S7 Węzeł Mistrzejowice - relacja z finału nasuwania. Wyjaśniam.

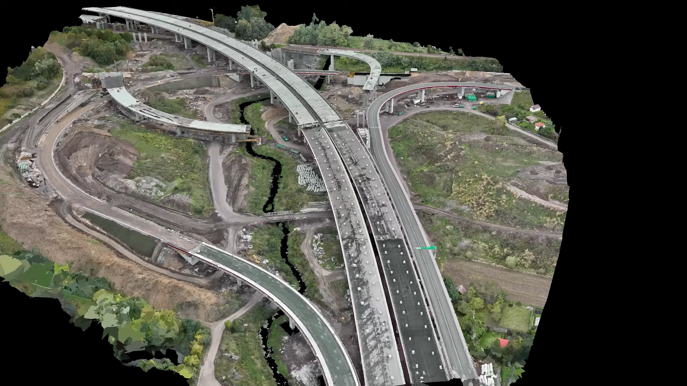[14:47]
Powstał on z około 4000 zdjęć z drona.
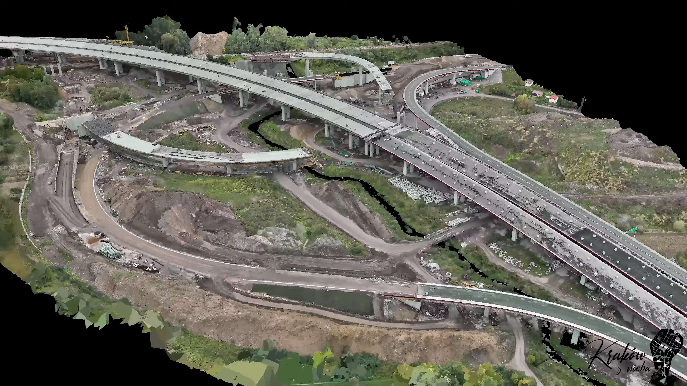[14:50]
Muszę wspomnieć, że od jakichś dwóch lat obok kanału Kraków z nieba oddałem się jeszcze jednej pasji, też mocno związanej z dronami – fotogrametrii.
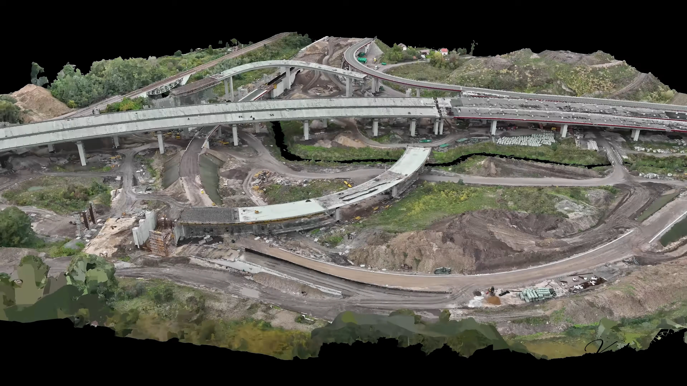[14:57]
W skrócie to technika,
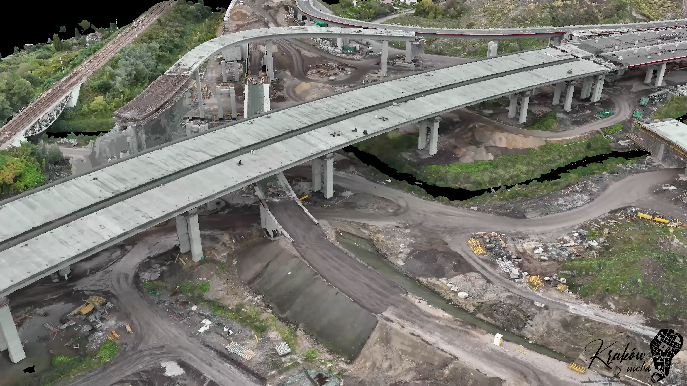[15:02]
dzięki której z tysięcy zdjęć wykonanych z powietrza tworzę szczegółowe modele 3D budynków, zabytków i całych przestrzeni.